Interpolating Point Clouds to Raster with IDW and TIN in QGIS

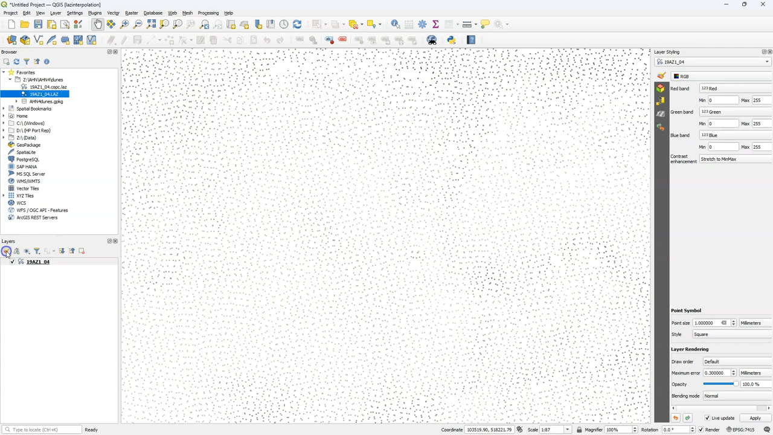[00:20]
If we zoom in, we can see the individual points of the point cloud that are colored by the RGB colors of an aerial photograph.
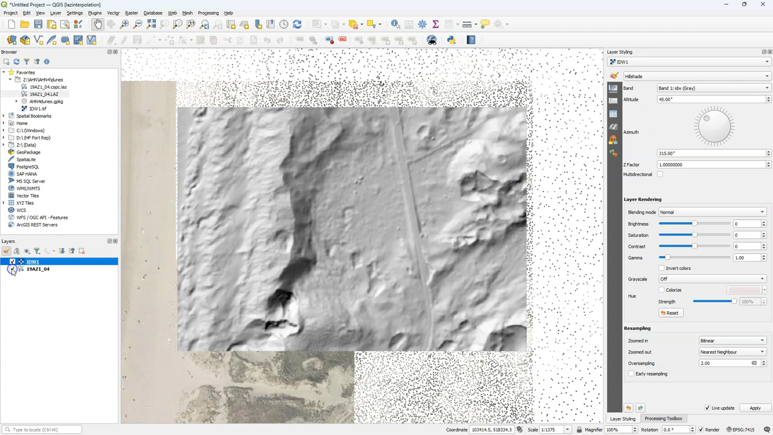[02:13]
And if I switch on the point cloud layer I can also see that the geometry nicely fits the original layer. Now I'm going to repeat this for 50 centimeter pixels, 25 centimeter pixels and 10 centimeter pixels. And evaluate the result.
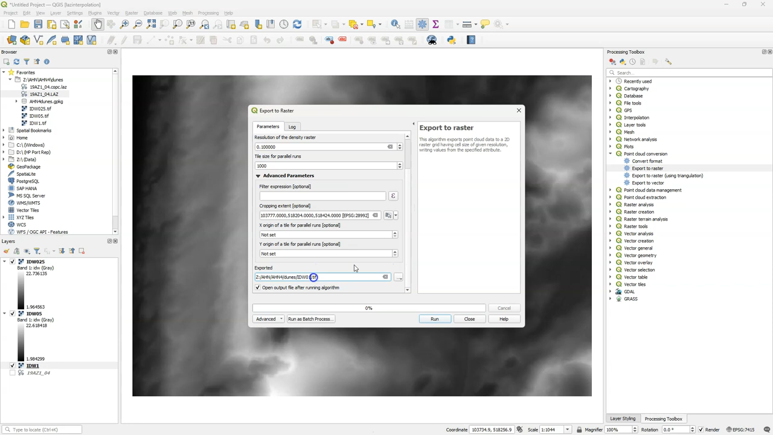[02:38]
And now I also want to visualize all the layers with the same hillshade.
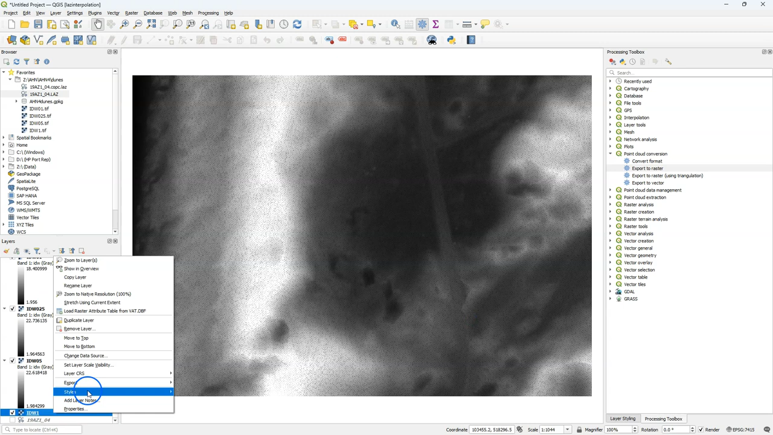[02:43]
So I'm going to copy the style and paste it to the other layers. Now let's visually compare the results.
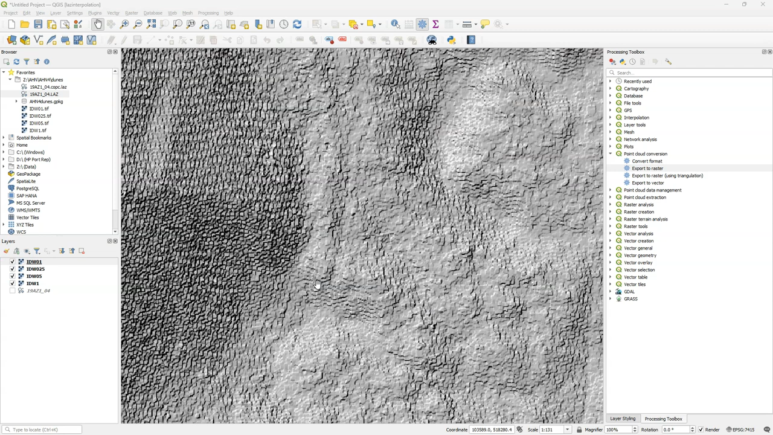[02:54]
I zoom a bit in and we see already that the 10 centimeter result doesn't look very nice. 25 centimeters looks nicer than the 50 centimeters and the 1 meter.
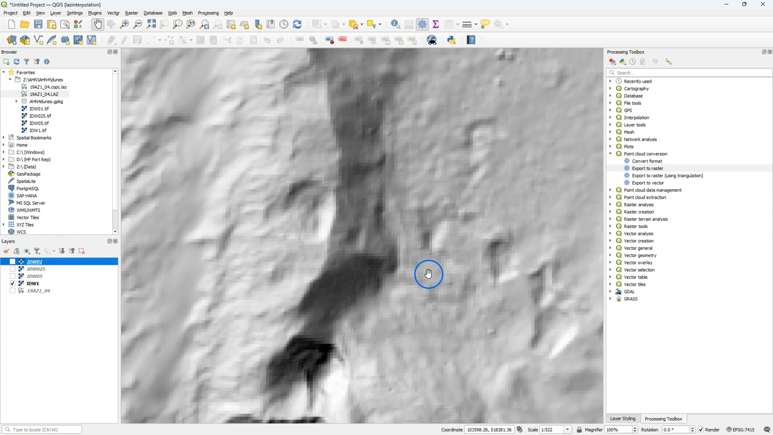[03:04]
So it's all about how big the pixels are. But if we go to the 10 centimeter, we will see a lot of no data because the algorithm can't find points that are close.
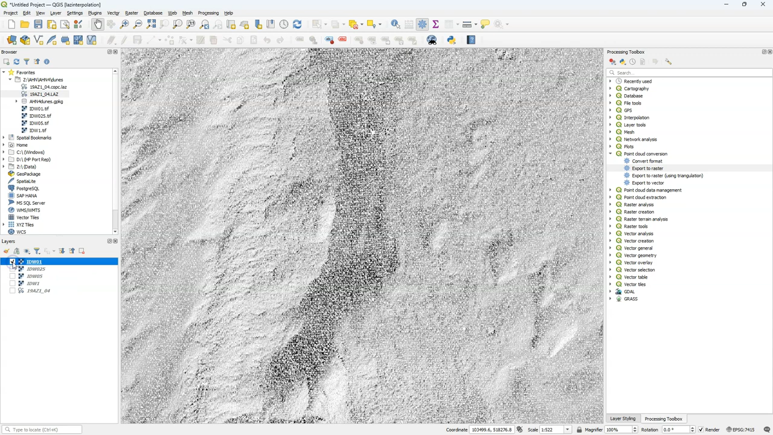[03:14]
Which results in no data pixels, which could be interpolated further using the fill no data tool. Because 25 centimeter pixels gave the best results, I'm going to use the same spatial resolution for interpolation using TIN or triangulation. In this dialog, I don't need to give the Z attribute. It automatically uses that.
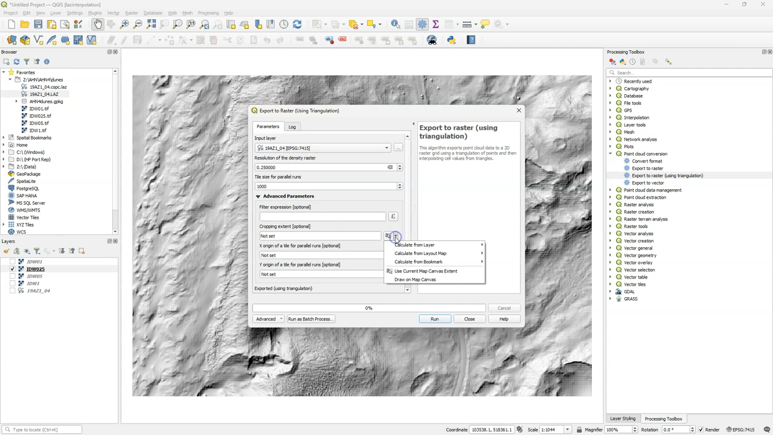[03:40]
And I'm going to use the same extent as we used in the 25 centimeter result from IDW. And I saved the result to TIN025.TIFF. And I run the algorithm. It can be a bit slower than the IDW interpolator. So that can be challenging if you have a very large data set.
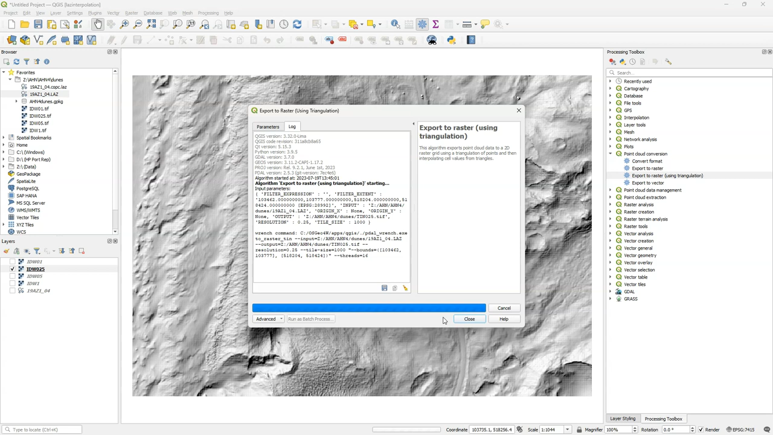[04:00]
After running, click close.
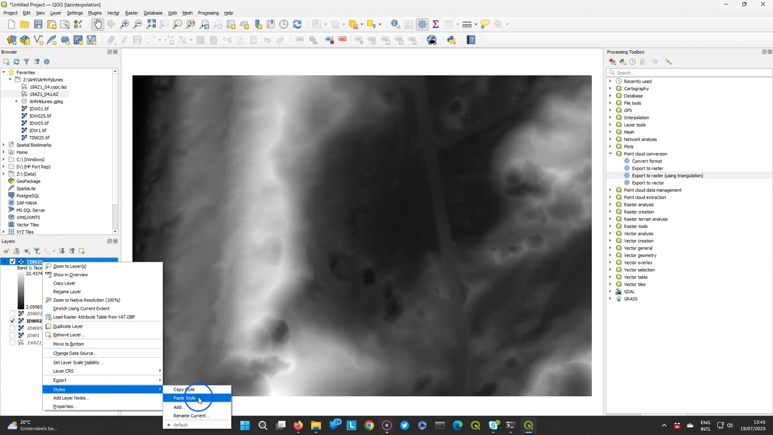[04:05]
And let's also paste the style there so we have it in the hill shade. And for the zoomed out, I'm also going to use bilinear for both layers. And then we can compare them. We can easily visually compare the layers by switching them on and off. And for different areas and different zoom levels. We see there are some little differences. The IDW result seems to have a bit more artifacts.
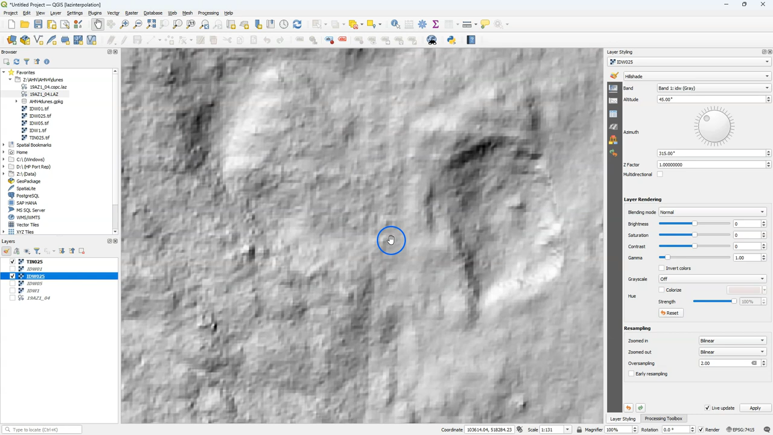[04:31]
But the difference is minimal. But the better way of comparing them is using a side by side map window.
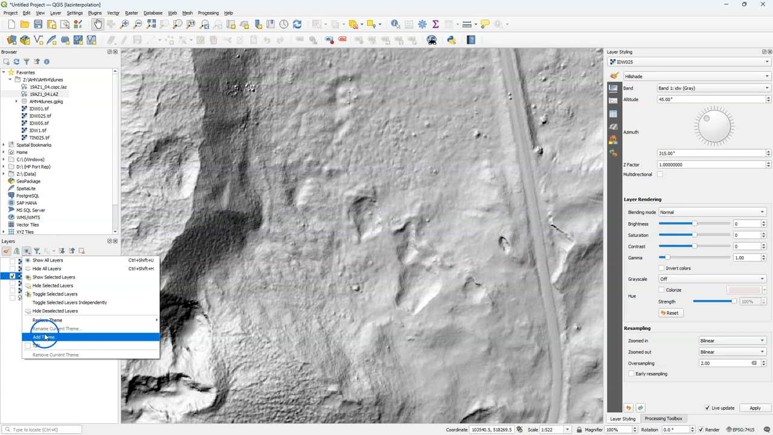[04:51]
And therefore I'm going to create here the map themes. The first one with only the TIN layer I call TIN. And here the second one with IDW I call IDW. And with map themes I can easily switch between the two layers. So let's create some more space here. And I'm going to add a new map view. A 2D map view. And I'm going to make it as big as the first map.
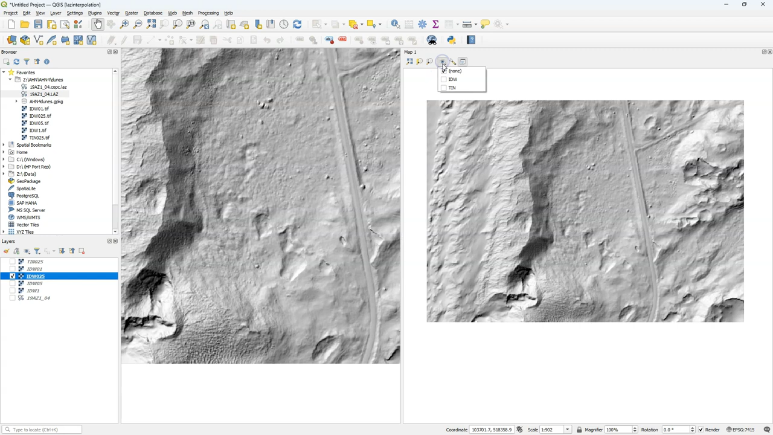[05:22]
These maps are now not for a specific layer. So I choose TIN on the right side. And then I'm going to synchronize the view with the center of the main map.
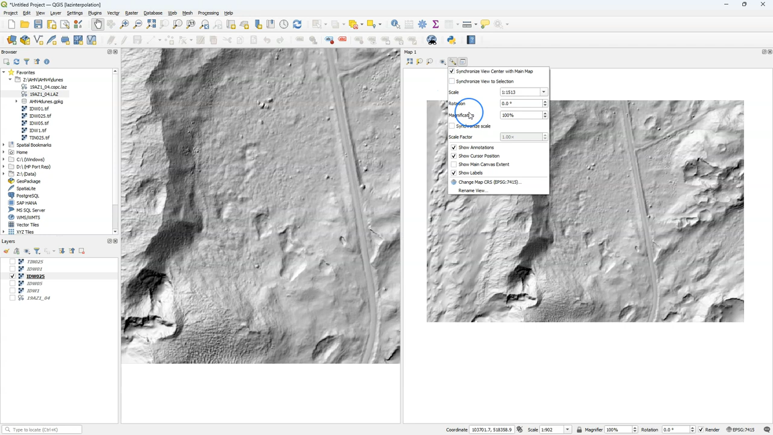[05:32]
And I'm going to synchronize the scale.
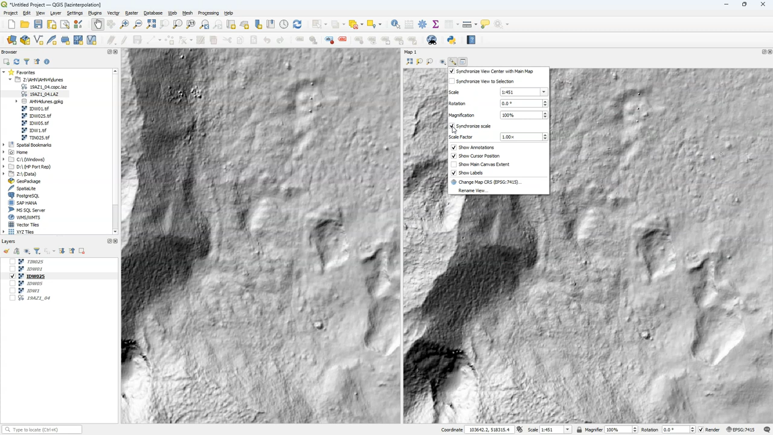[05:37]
In that way, I can zoom and pan and both windows are linked. And I can compare the differences. We can also compare the interpolations using elevation profiles.